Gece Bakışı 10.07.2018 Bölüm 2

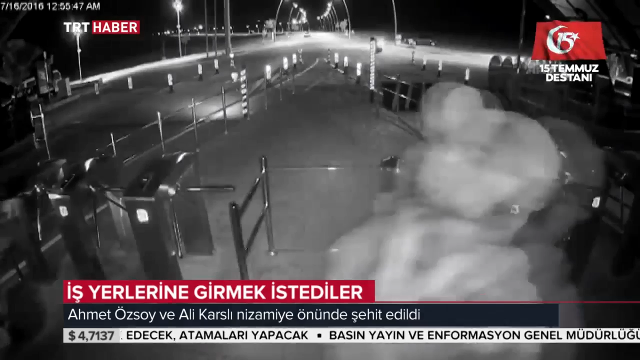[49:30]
Ateş aldıktan sonra her taraf kandı. Yaşadığım manzarayı anlatmam gerçekten çok zor. Yani o andaki hisleri kelimelere dökmek zor öyle söyleyeyim.
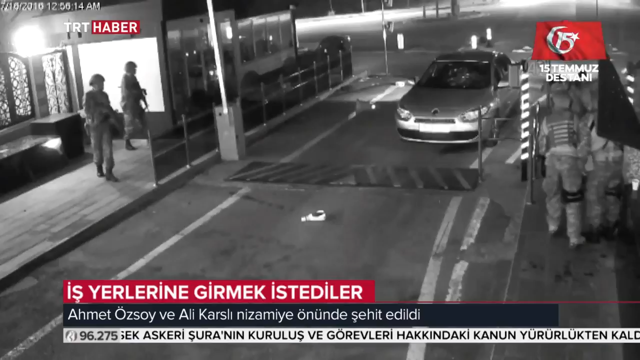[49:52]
Ahmet Özsoy ve Ali Karslı orada şehit oldu. Otomobildeki Ferhat Denecik saha kurtuldu.
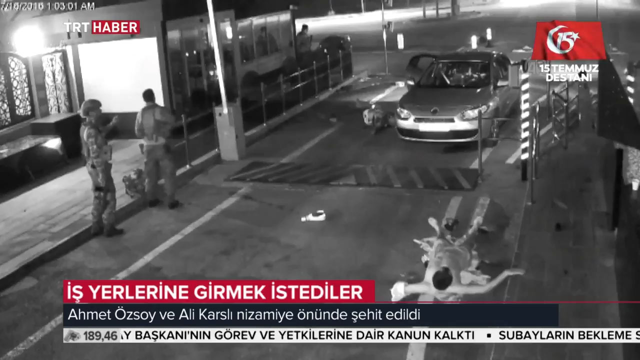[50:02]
İçeriye girerken kendileriyle de helalleştik. Çaprazlar işe alındıktan sonra ben sadece kafamı eğdim hatırlıyorum. Ali Bey'in vefat ettiğini gördüm.
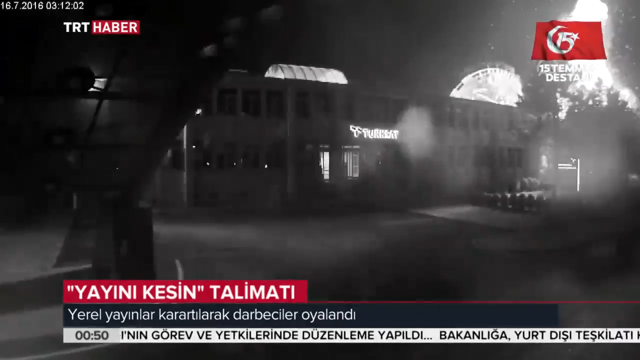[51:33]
Savaş uçakları tese tam dört bomba attı.